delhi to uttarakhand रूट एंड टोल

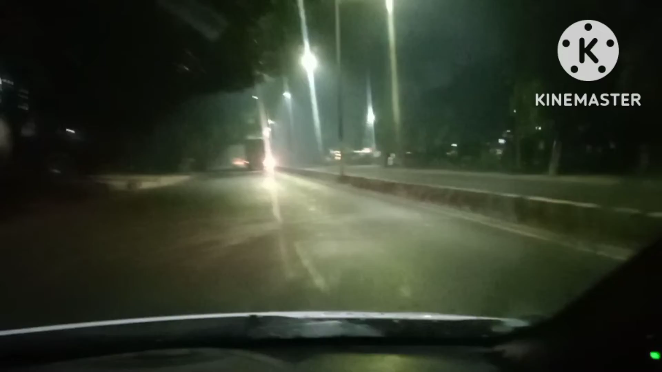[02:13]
गाइज यह मसूरी और अपना गाजियाबाद क्रॉस करने के बाद
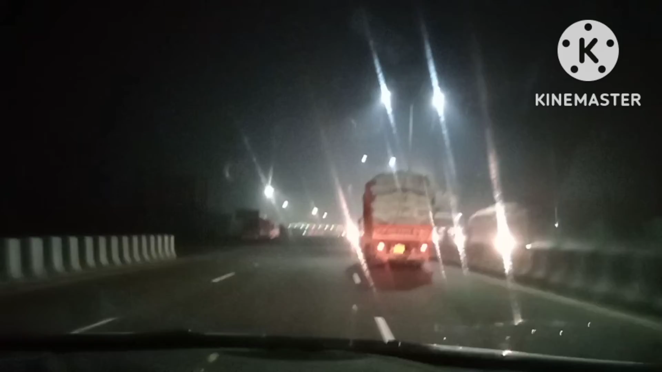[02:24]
पहला टोल प्लाजा आता है आपका जो नहीरवेका होता है पहला फास्ट है गाइज
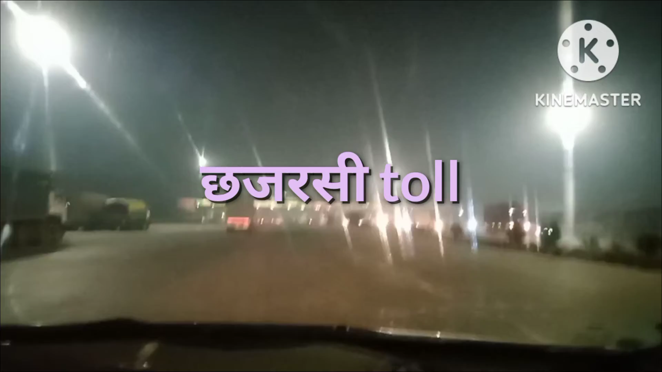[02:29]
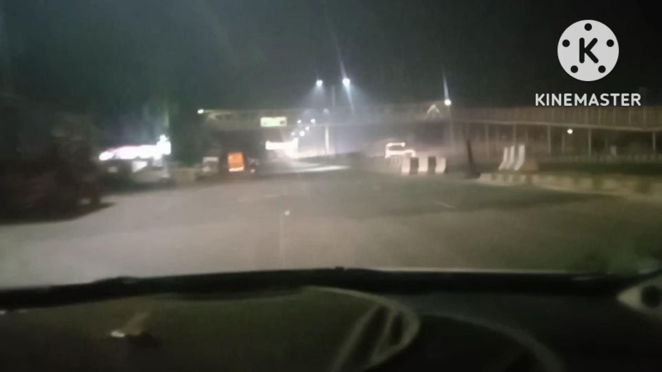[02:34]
पुलिस चौकी छिजराहा है गाइज यह पुलिस चौकी छिजराहा ठीक है तो इसमें गाइज अगर आपको हाप उड़ जाना है तो लेफ्ट साइड पे साथ किलो मीटर है
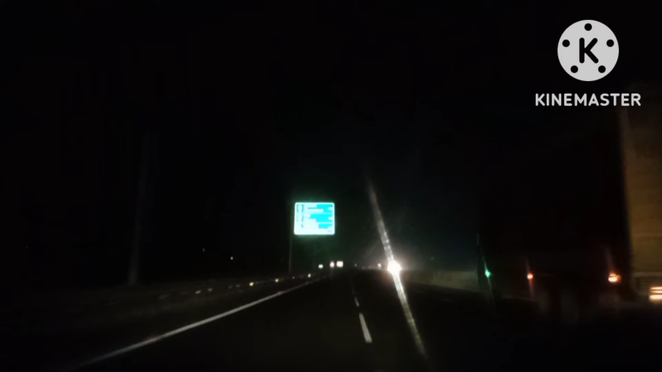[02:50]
तो यह गाइज दूसरा टोल आ गया है अब और पिछला जो टोल गया था गामे आपको भी थोड़ी
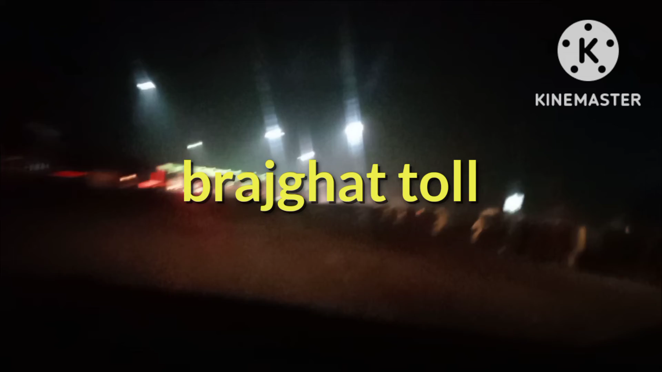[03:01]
दिर में इसको क्रॉस करने को आज जो मैसी जाएगा उसका पता हूँ कितने का टोल हो
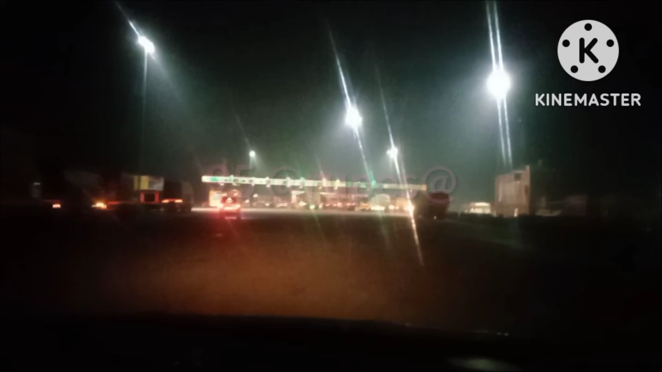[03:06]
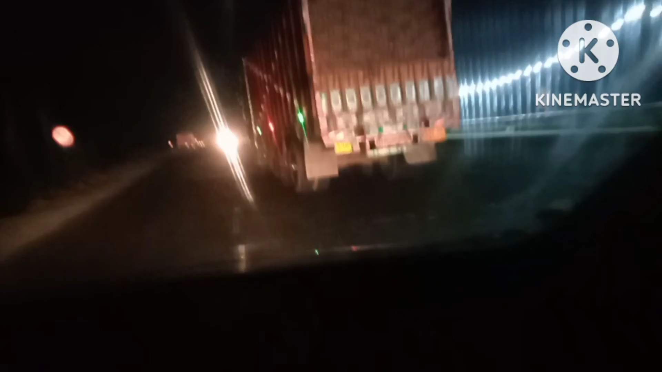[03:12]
तो गाइज ब्रिजगाट का यह आपका टोल पड़ा है 95
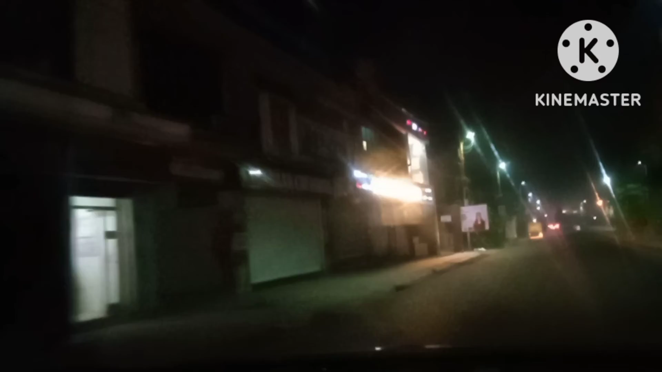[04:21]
तो यह गाइस काशिपूर आ घाय मोग ये देखिए यह काशिपूरा की रोड है हमने भौहा
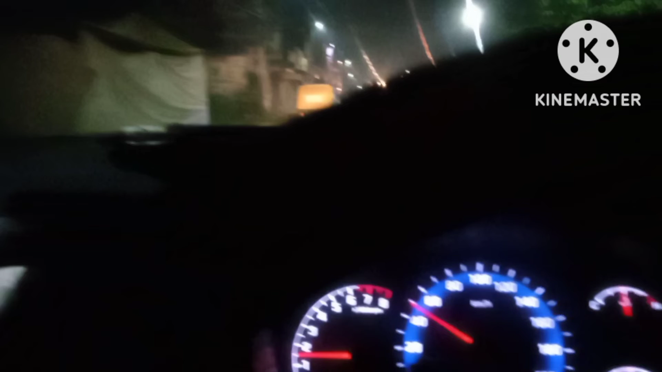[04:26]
क्रोस करने के बाद सीधा इस्ट ह्वा गैएज तो यह काशिपूर
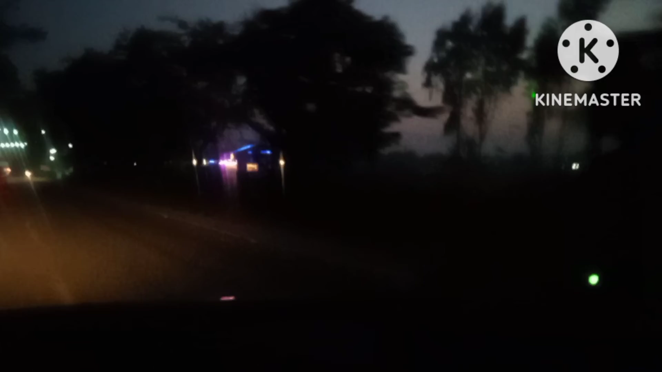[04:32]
की ओर सब्सक्राइन आघर्ण
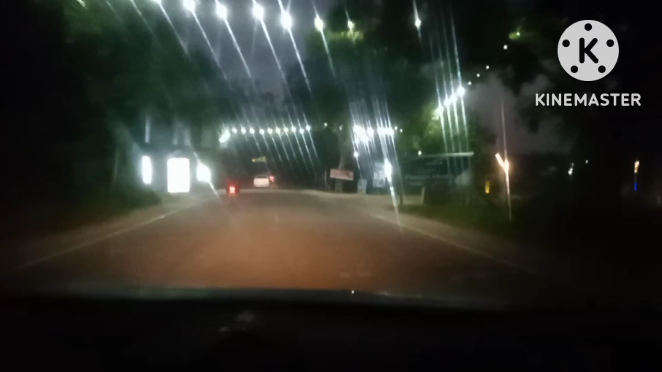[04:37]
तो यह काशेपूर से आगे निकलेंगे रामनगर की तरफ जाएंगे तो यह रिजॉर्ट सौरी कुछ होटल्स और रेस्टरेंट पढ़ते हैं बीच में गाईस तो वहां हमने यह कुछ कैप्चर करें के वीडियो तो यह गाईस